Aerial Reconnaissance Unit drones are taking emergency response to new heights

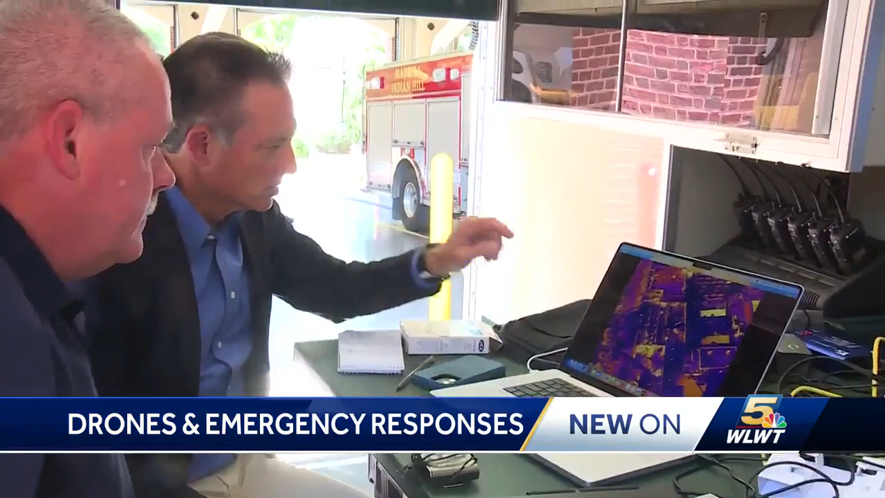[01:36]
So this is an actual fire where they're putting water on the fire, but they're having trouble seeing everything.
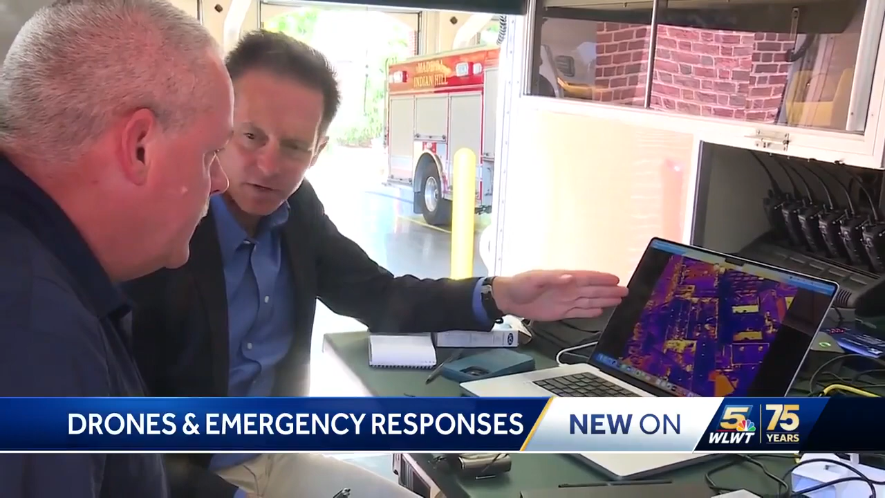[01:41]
This is what they see. They cannot see where that fire is. Smoke obscured the actual fire, but using infrared cameras, the water streams were redirected.